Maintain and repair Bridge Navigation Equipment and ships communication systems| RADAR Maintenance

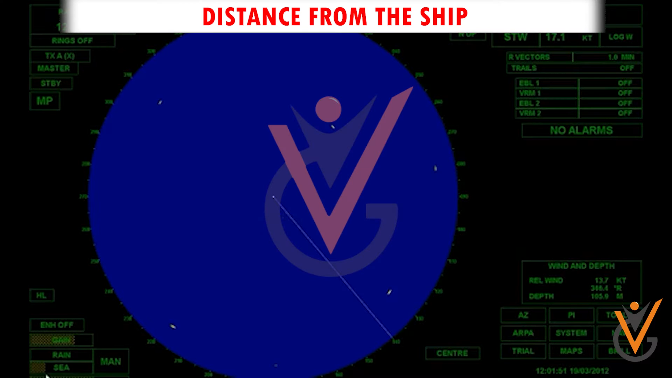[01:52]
when the pulses are received back the computer screen will log the position distance from the ship as the radar antenna is constantly sending and
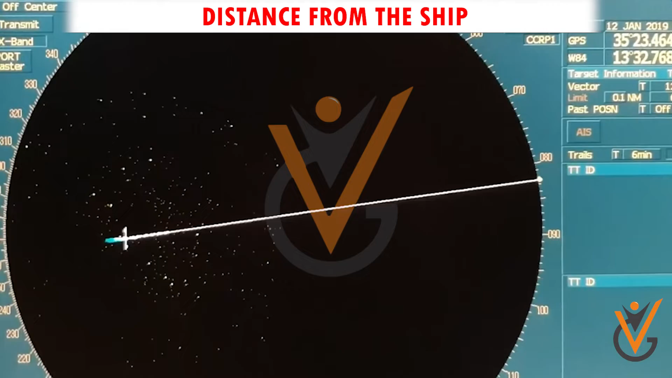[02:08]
signal is sent back to the computer unit which calculates the time taken for the signal to
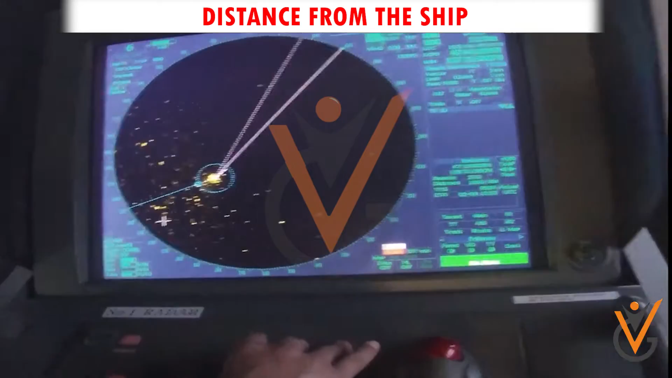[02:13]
reflect back to the radar once the computer knows the time it will calculate
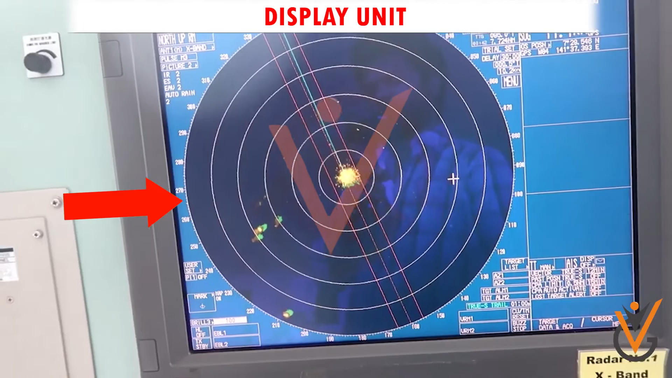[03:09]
is called the plan position indicator because it gives a bird's eye view of the positions
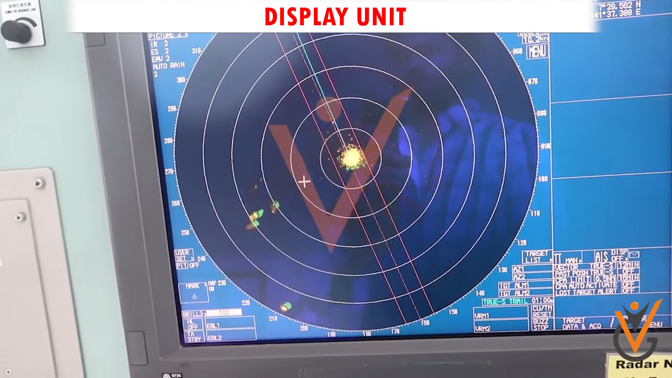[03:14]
of targets the distance represented by the radius of the circle is called
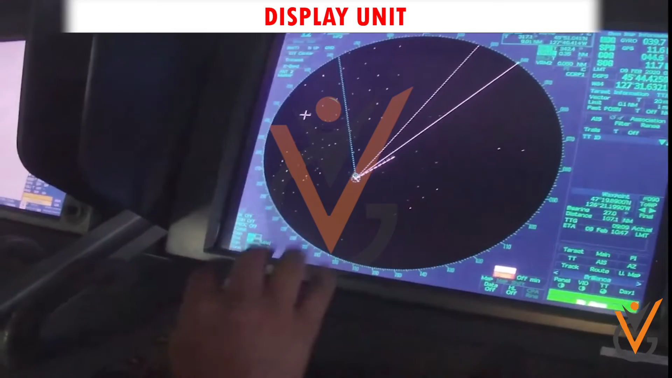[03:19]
the range scale in use and this can be varied by a switch as desired by the observer
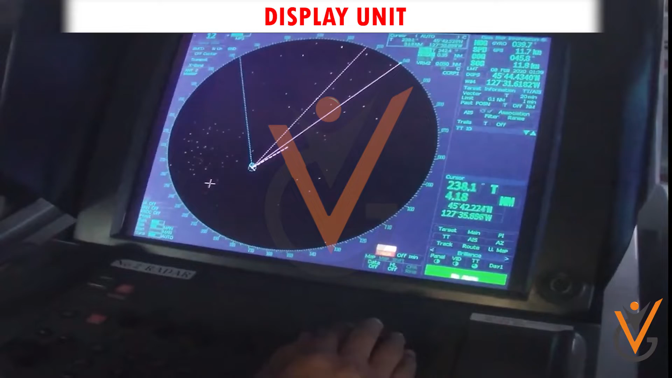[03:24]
in the circle on the screen a bright spot is made to move in radial path from the center to the circumference the visible radial line is created by the moving spot is called trace once is created for every pulse
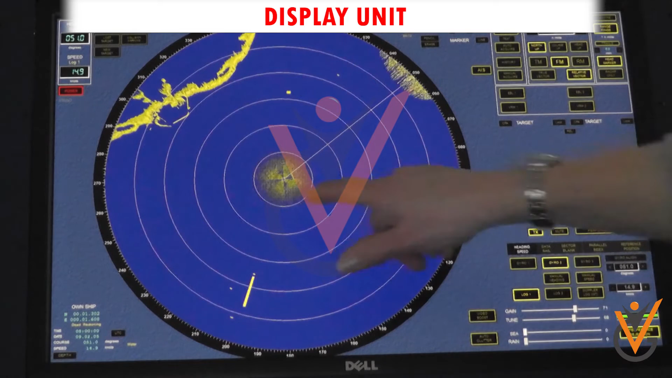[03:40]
sent out through the scanner hence the number of traces created second is equal to the pulse repetition frequency prf when an echo is received
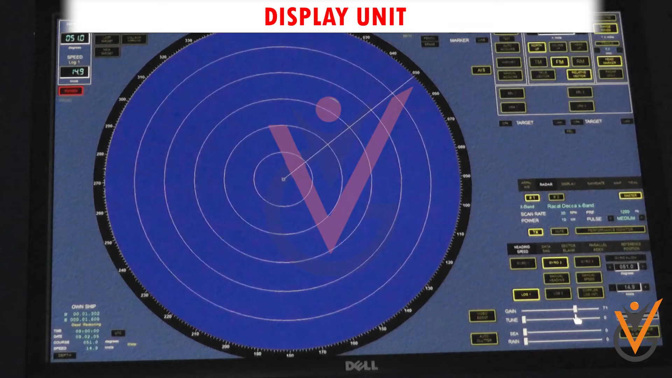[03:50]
and processed by the receiver a sudden brightening and fattening of the tracing spot occurs momentarily the blip created by it referred to as paint remains
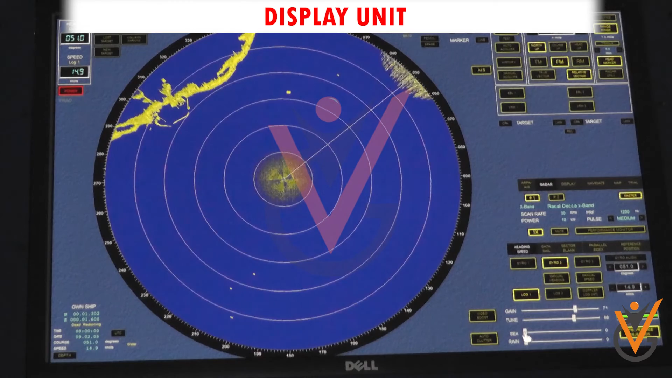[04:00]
stationary and visible for some time his is whole radar detects the presence of a target in the vicinity